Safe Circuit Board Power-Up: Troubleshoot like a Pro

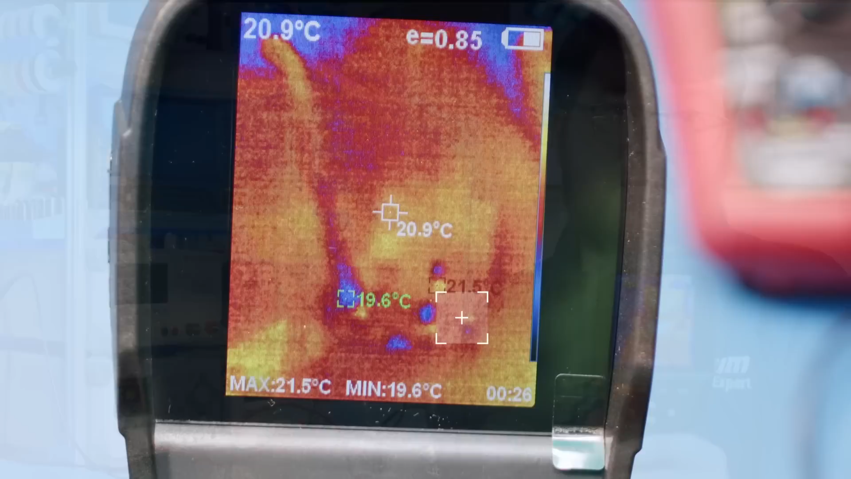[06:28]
On screen: spot 20.9°C, max 21.5°C, min 19.6°C
If a single component draws most of the current on the board, it will heat up. Even if the temperature rises less than one degree, it will be visible on the camera. Spotting slight temperature rises allows you to identify the problematic component quickly. Using your lab power supply for current limiting will ensure you're not delivering enough current to damage the component.
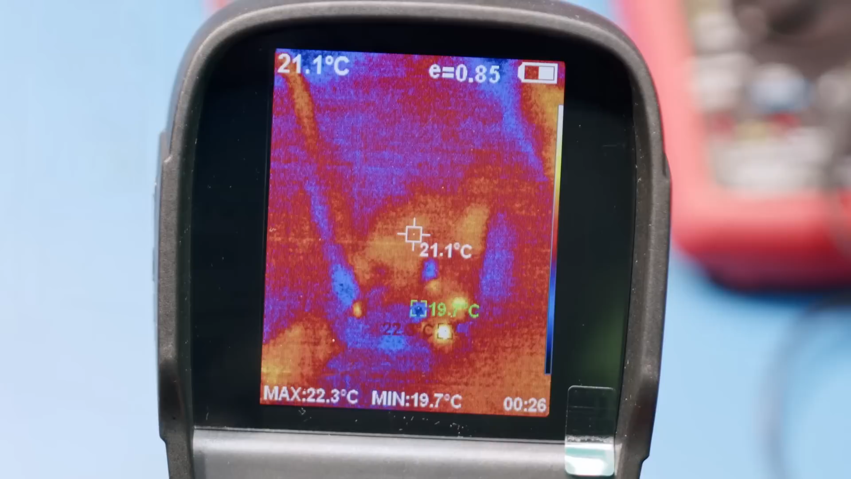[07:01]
On screen: spot 21.1°C, max 22.3°C, min 19.7°C
Using a thermal imaging camera is faster, more precise and more accurate than using your finger to check for a hot component.